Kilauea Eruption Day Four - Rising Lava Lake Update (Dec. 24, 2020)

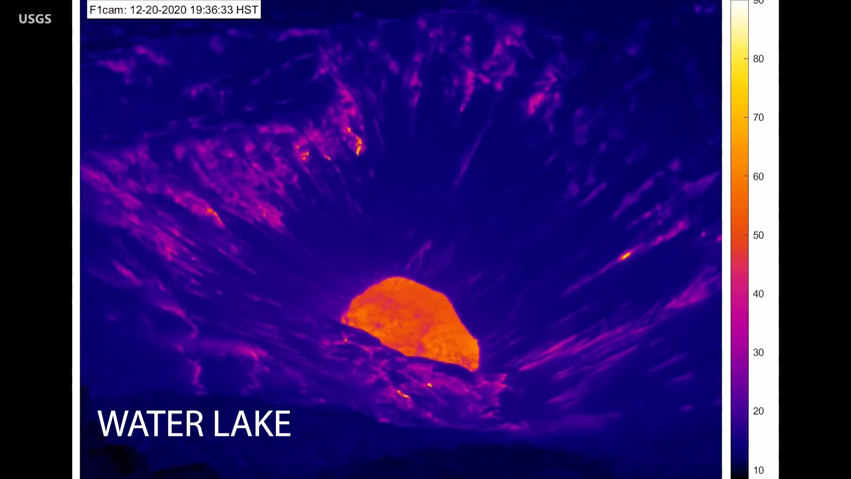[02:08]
They say during the initial phase of the eruption, a large steam plume is generated as lava interacts with and boils off the water lake.
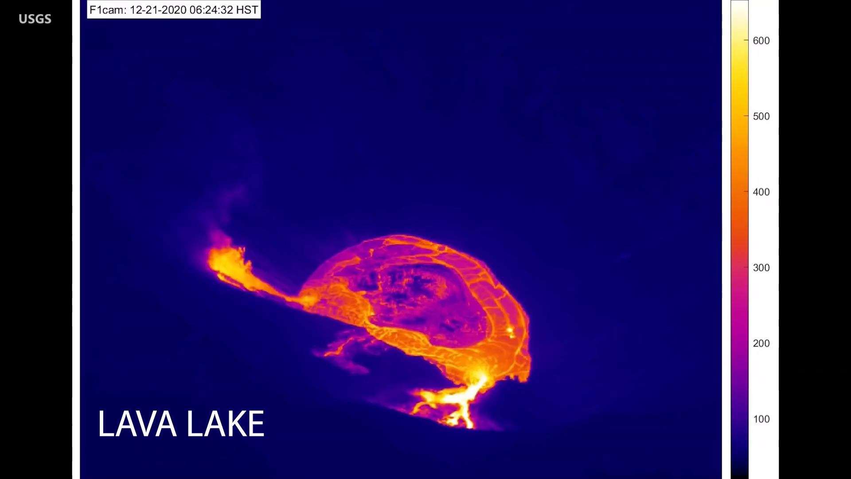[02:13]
The temperature scale is in Celsius and in the initial phase is saturated.
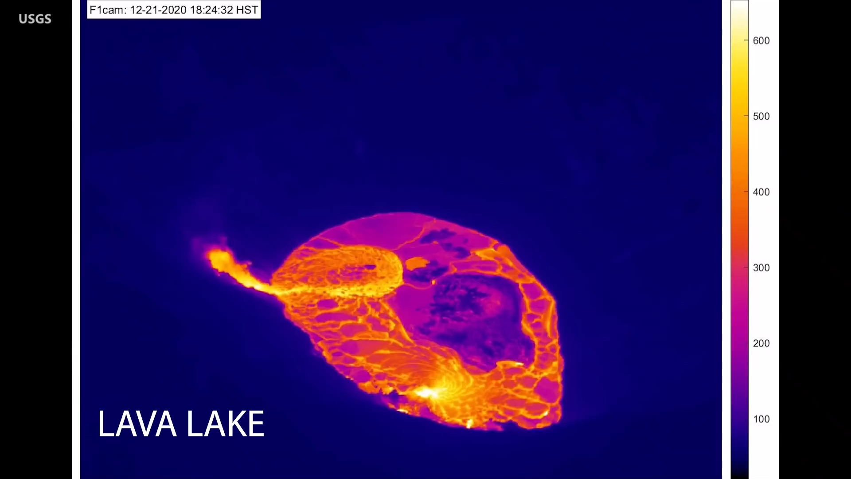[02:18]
The camera settings were later changed to accommodate the much higher temperatures of the new lava in the crater.
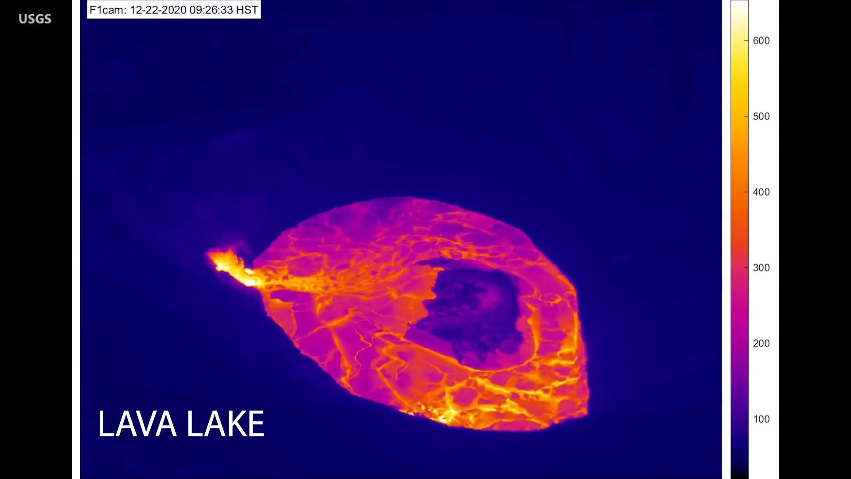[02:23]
They say the sequence also shows the early evolution of a lava lake, a process rarely observed in detail. As the lava fills the crater, it has approached the level of the main fountaining vent, which could soon be submerged.
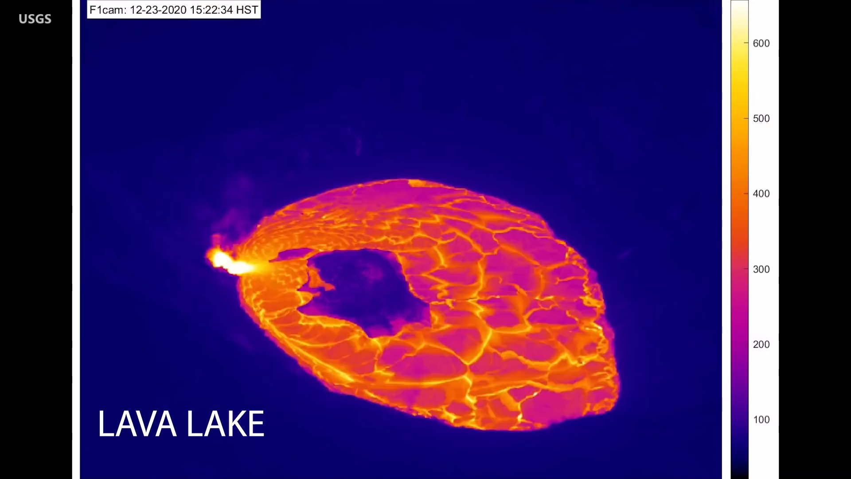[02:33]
Scientists are also plotting the rise of the lava lake using this new graph, which is posted to the HVO website.